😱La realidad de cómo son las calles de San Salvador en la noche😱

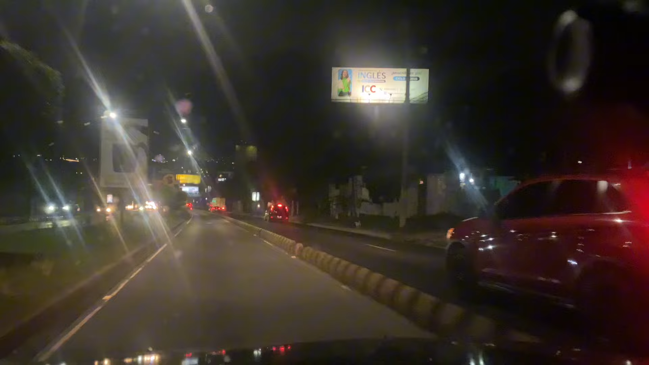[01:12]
bueno vamos en lo que es la calle citran por la 22 de abril casi altura en la 22 de abril y la matepec vamos a llegar casi ahorita hacia el centro de san salvador señores que tantas cosas se puede encontrar en la noche hoy en día aquí en el centro de san salvador tanta cosita que se pueda ver y apreciar apreciar obviamente vamos a mandar un rato por acá dando vueltas y me quiero pasar al al otro carril
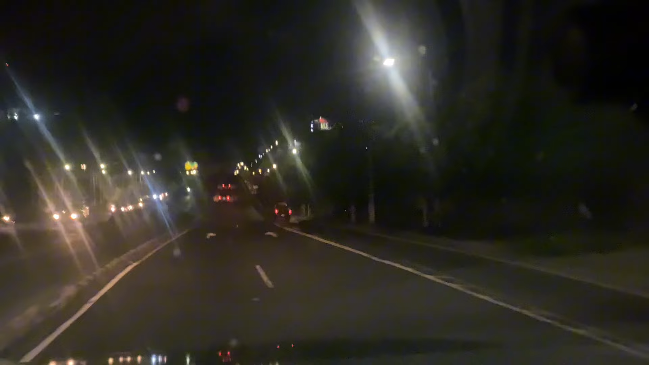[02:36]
ruleteando un ratito acá en el centro de san salvador qué tanto podemos ver
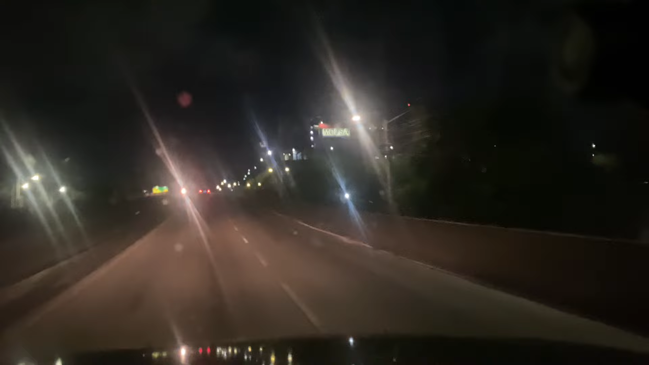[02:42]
o qué tanto nos muestra el salvador a estas horas de la noche san cibar más que todo las letras de bolsa miren bueno no se ven bien pero igual ahí están las letras de bolsa vamos a meterle un poquito también señores para llegar un poco más rápido allá al centro y a las calles que nos podamos ir a meter
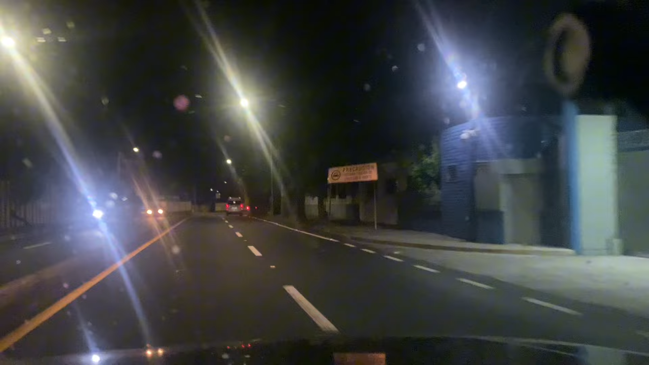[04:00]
cuántas veces caminó usted por el centro de san salvador a altas horas de la noche y yo no tiene con vida esta onda era peligrosa era peligroso para el tiempo de las pandillas y pues hoy la gente vive con una tranquilidad más más grata
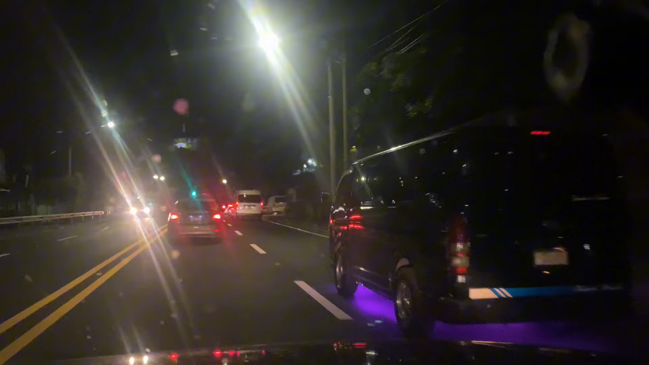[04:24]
esta calle que dejamos ahí es una que le llaman
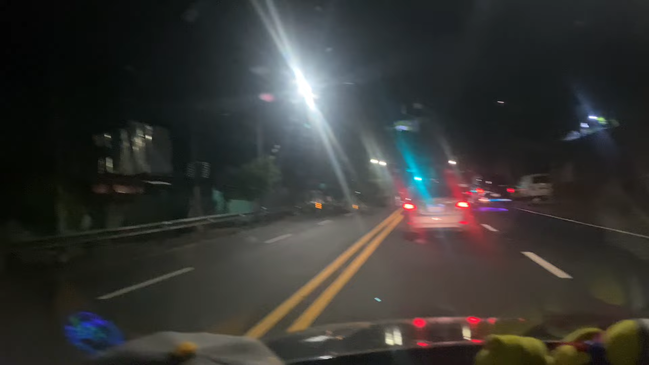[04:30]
colonia el coro parece calle el coro no sé si es colonia o calle pero de igual manera así se llama el coro que tantas cosas se pueden encontrar esta es la línea del tren estas líneas del tren en la mayoría de partes las líneas eran zonas muy peligrosas señoras esta zona está acá era cosa seria yuca
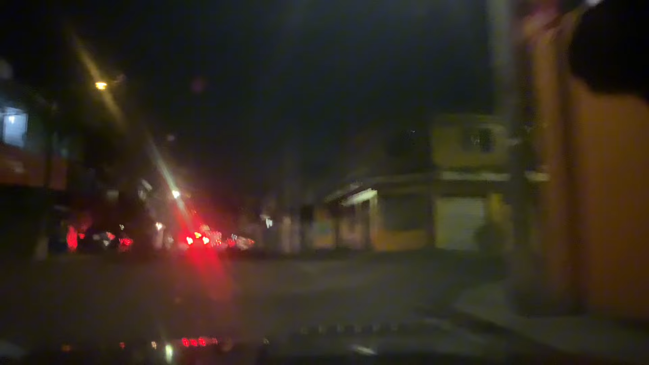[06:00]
a lo que es la plaza en las partes que se pueda
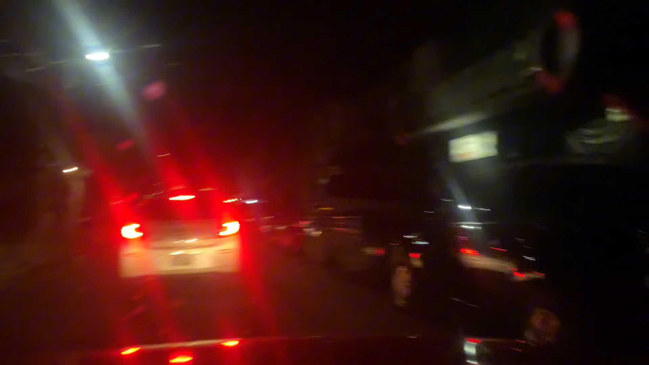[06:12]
ya como pueden ver la mayoría de tiendas cerradas o a punto de cerrar en esta zona
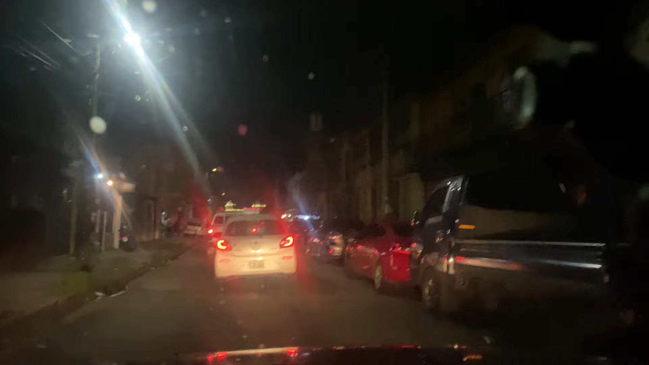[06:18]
cerradas o a punto de cerrar
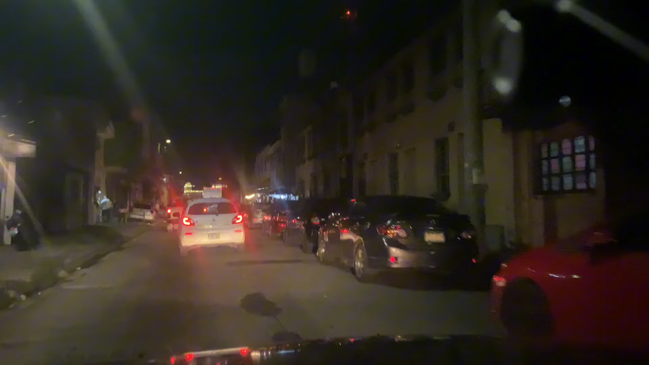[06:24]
ahí a la izquierda donde está ese señor de blanco no sé si lo pueden ver como que ah francés creo que están vendiendo todavía
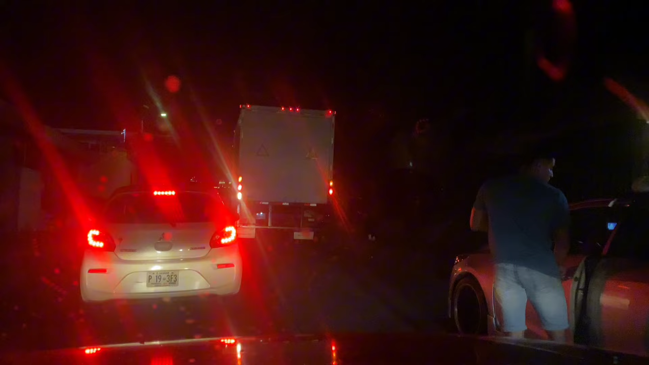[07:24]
y sigue abierta vamos a esperar a que pase este tráfico ya avanzaron vamos a a doblar acá nosotros
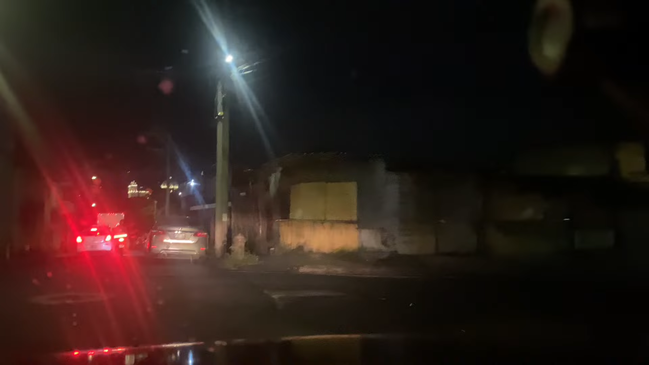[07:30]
esto esta parte también era en yuca a mí me tocaba a veces caminar hasta acá para venir a agarrar la coaster la coaster señores es como un autobús pequeño verdad
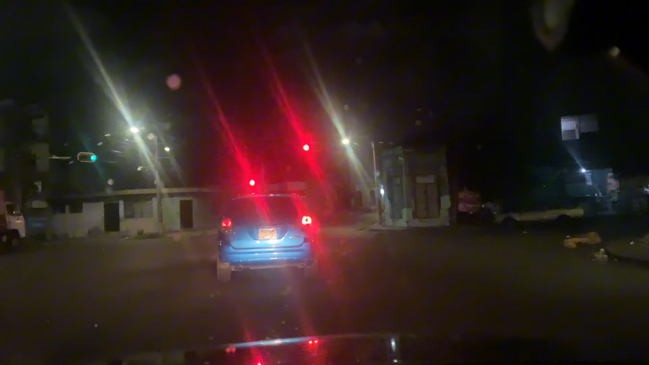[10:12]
era más complicado todavía la cuestión de las pandillas acá creo que fue lo más yuca que calles a veces eran solo calles o esquinas que dividían una pandilla de otra señora eso era todo y la gente pues
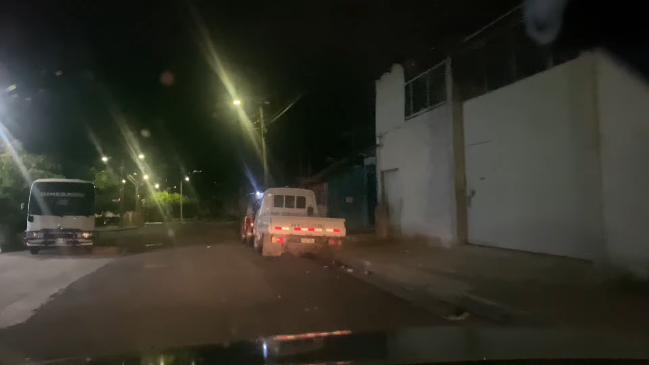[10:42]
obviamente en esta zona miren en esta zona al lado derecho aquí por donde está el camión y este
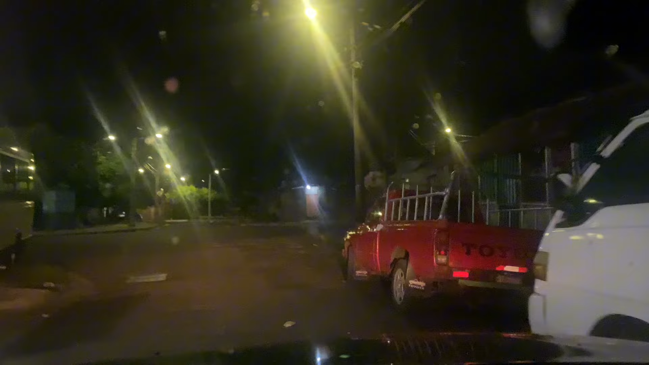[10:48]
picarrojo es donde la gente se pone a estar esperando verdad podríamos decir que son paradas de autobuses estas no son reglamentarias pero la gente acá se viene a esperarlo la coster que viene de San Martín para allá por donde está aquel semáforo que se ve allá hasta ahí de ahí miren acá hay personas a estas horas de la noche miren
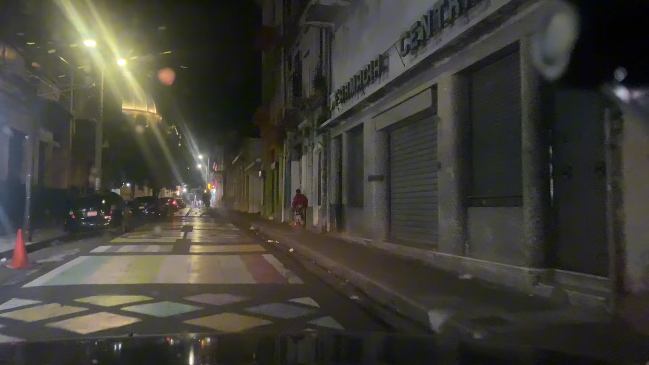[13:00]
mira la madrecita que está tiene el cuerpo como que si es el de doña Argentina que tremendo el hoyo bar de acá pues si se encuentran más lugares abiertos si usted puede ver de ahí
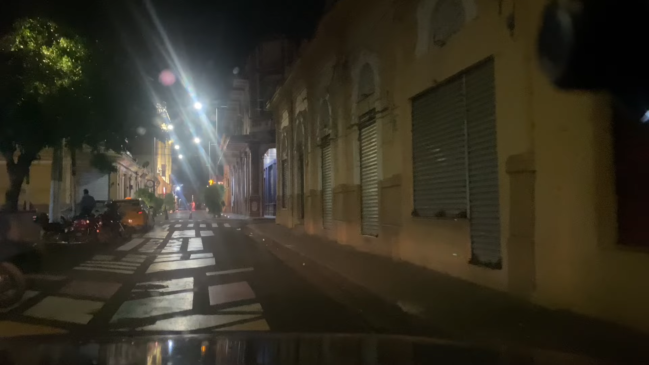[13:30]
de esta cuadra para arriba se ven más como como con ambiente que todavía existen personas